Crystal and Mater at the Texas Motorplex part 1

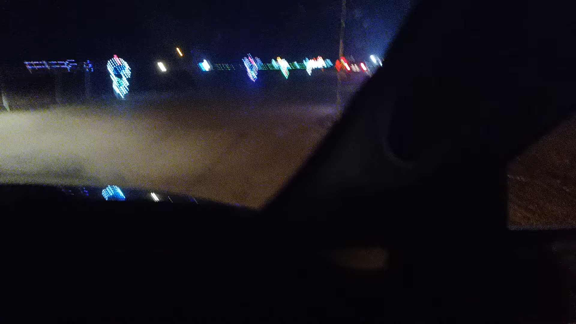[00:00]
hey guys it's mater and crystal right here at the texas motorplex here in ennis and they have got their uh christmas lights still going so we're going to come out here and check it out and see what all this is like sorry if it's a little blurry but we are driving and i'm holding the camera so what you're saying is what we see yep